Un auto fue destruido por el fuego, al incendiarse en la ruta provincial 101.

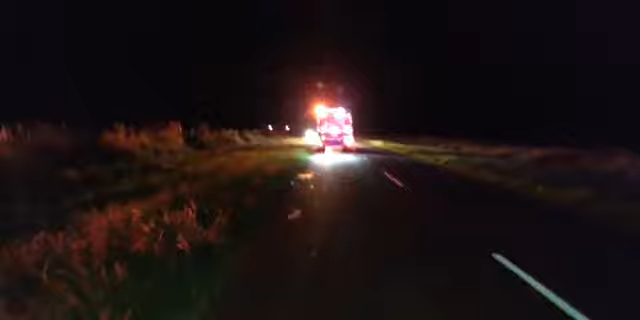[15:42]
Allí Sobre La ruta Está El camión Autobomba Que está generando La presión Y tiene el depósito De agua Que están utilizando En estos momentos Para controlar Vean ustedes Ya rápidamente Han vuelto